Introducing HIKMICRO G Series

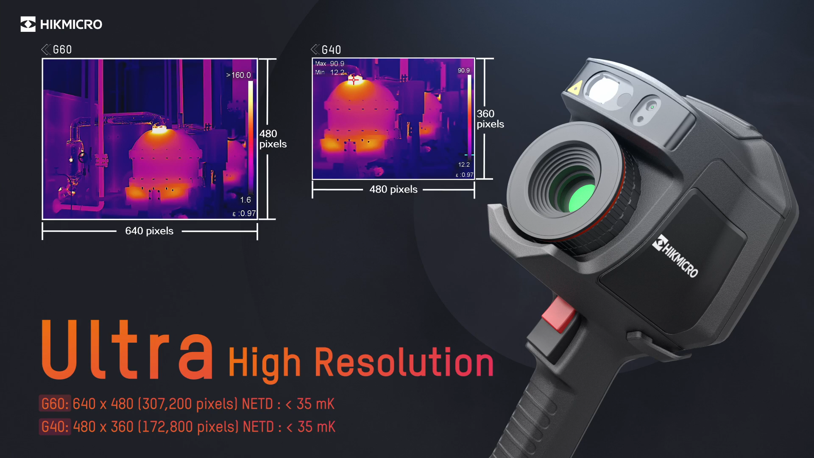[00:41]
A 4.3-inch LCD touchscreen allows viewing the details of your images on the large, class-leading LCD screen.
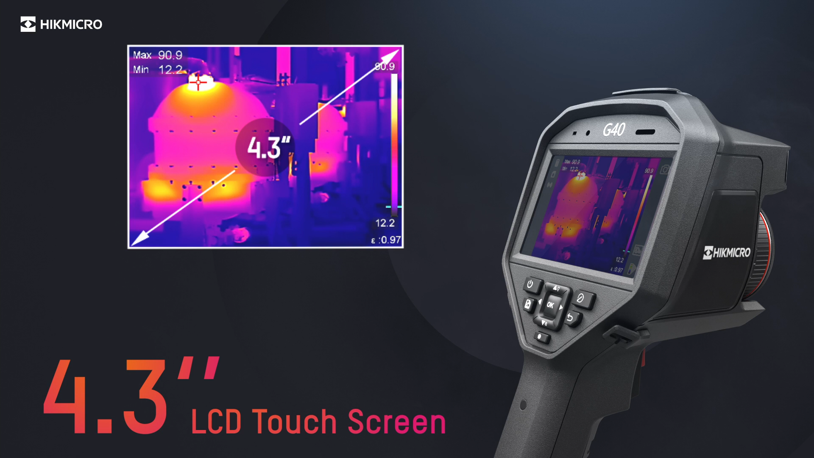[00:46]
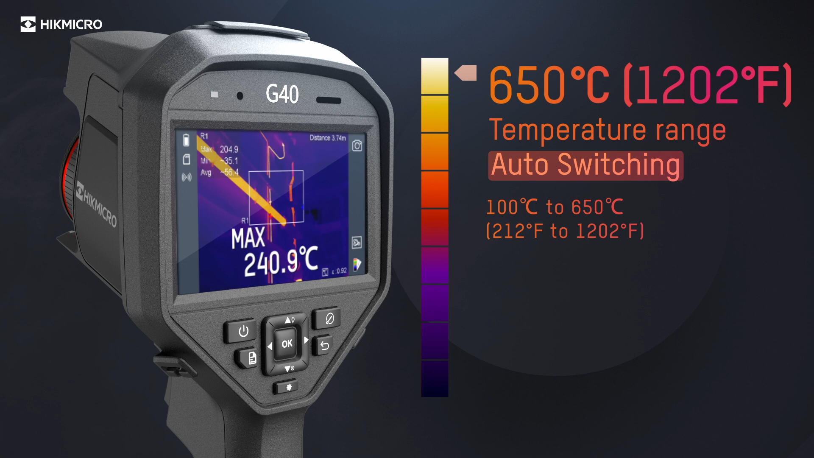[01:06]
On screen: max 240.9°C
Interchangeable lens choices of 0.5x, 2x, 3.3x are available.
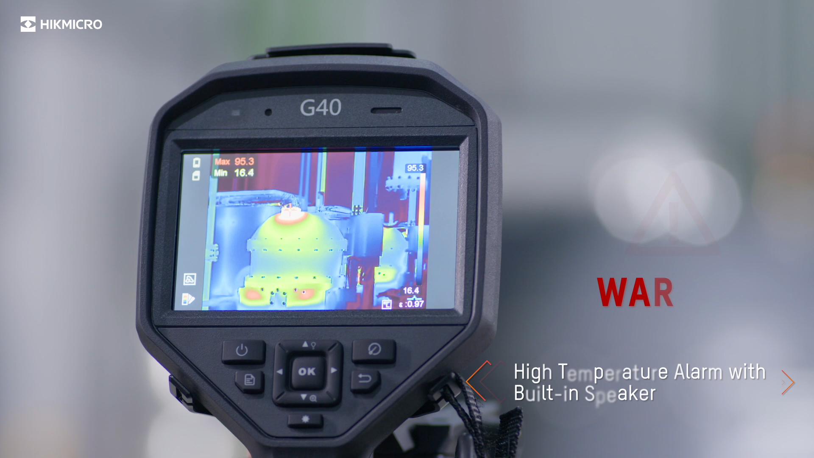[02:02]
The built-in speaker gives the operator an audio alert to high temperatures. Detect every hidden fault.
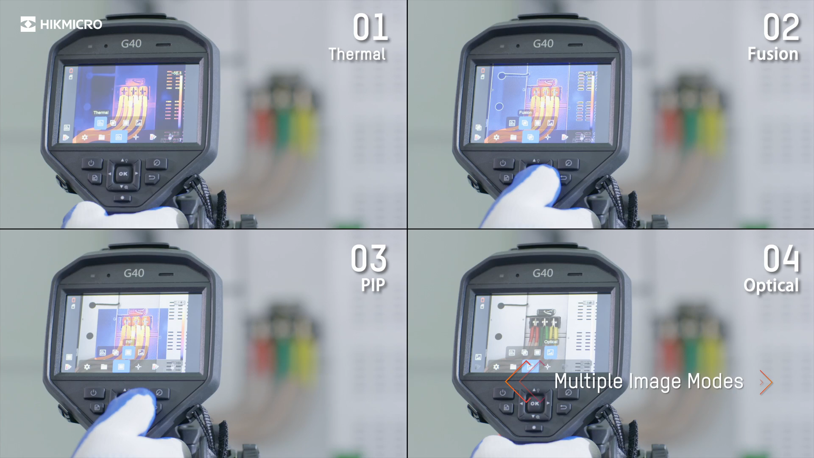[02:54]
Seven colored palettes give different image display options.
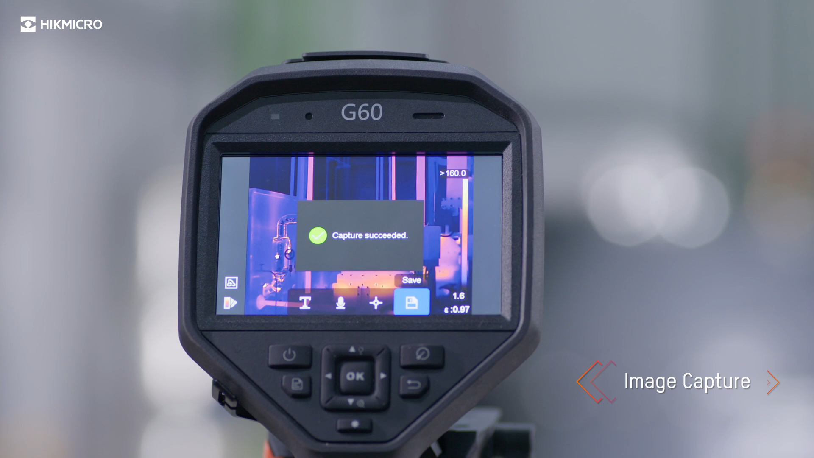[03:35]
Hold the trigger to record videos.
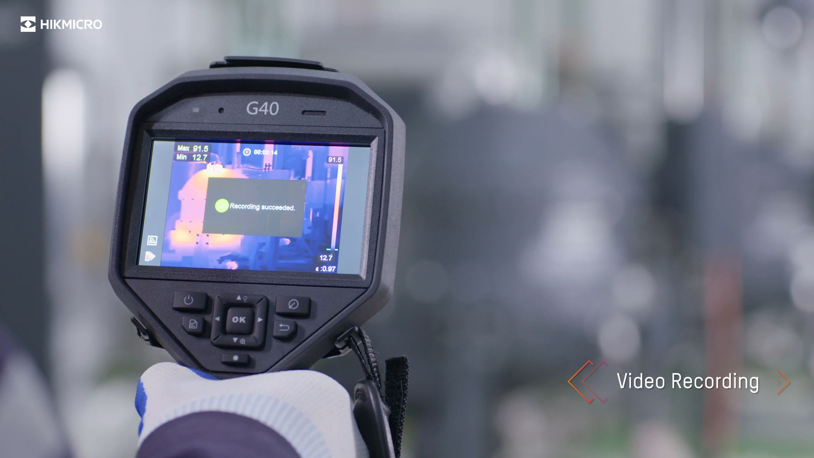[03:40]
Connect to mobile devices via built-in Wi-Fi.
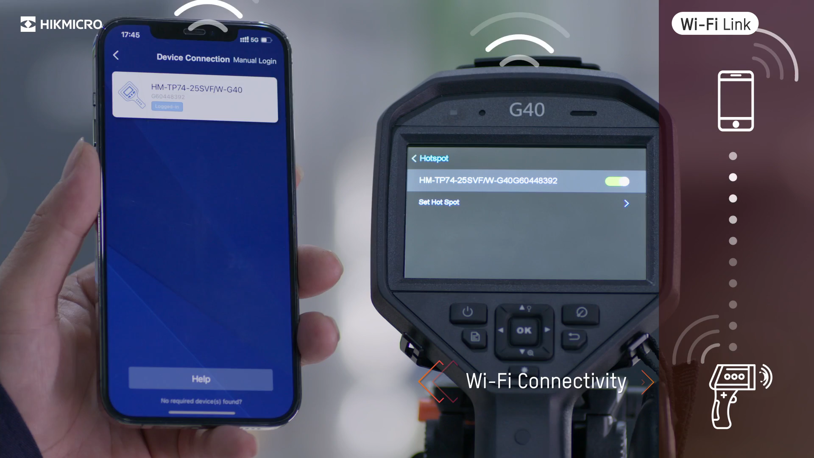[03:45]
To remotely control the camera, quickly share images and videos through the HikMikro Viewer app.
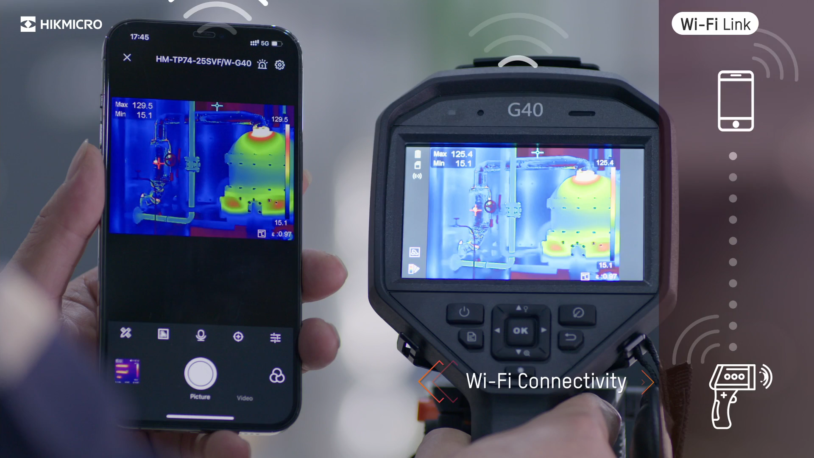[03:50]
The free HikMikro analyzer software offers
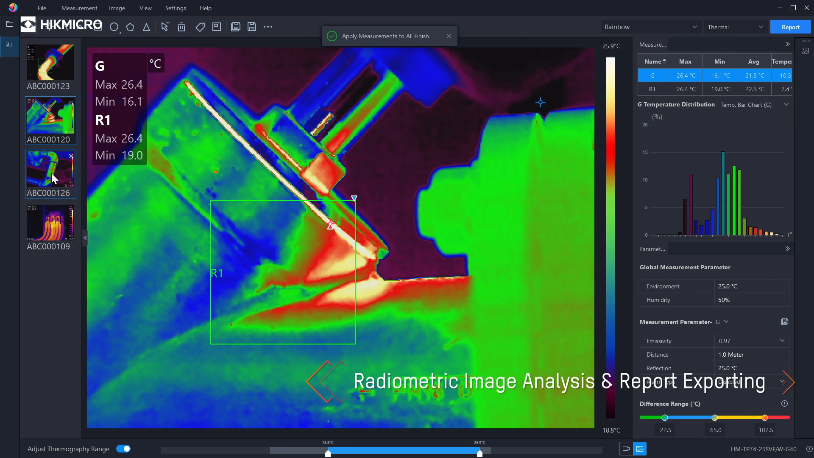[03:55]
On screen: scale top 25.9°C, scale bottom 18.8°C
flexible ways to analyze and also generate professional quality reports.